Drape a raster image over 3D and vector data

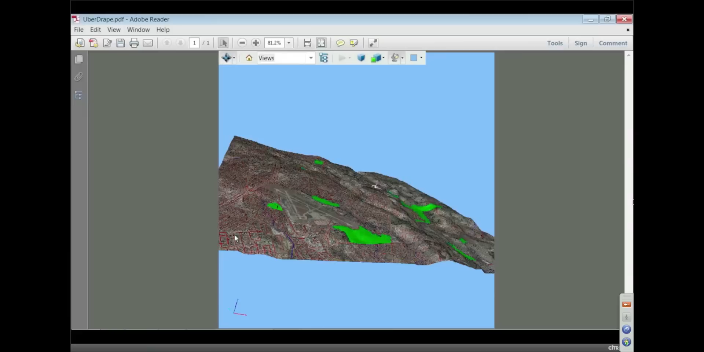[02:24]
That's another good word to know. It means things are closed. Anyway, and so we can see the terrain there.